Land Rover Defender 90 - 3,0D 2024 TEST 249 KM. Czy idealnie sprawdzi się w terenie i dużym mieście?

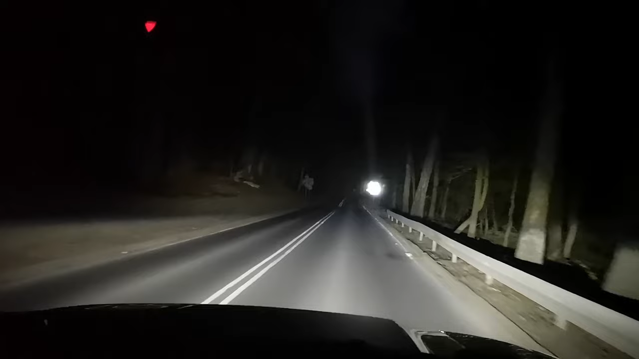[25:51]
Które są wspomagane przez asystenta światło drogowych. Ale nie są to reflektory matrix LED. Moim zdaniem bardzo dobrze sobie radzą. Świetnie oświetlają drogę i w odpowiednim czasie asystent włącza lub wyłącza światła drogowe. Zobaczcie sami.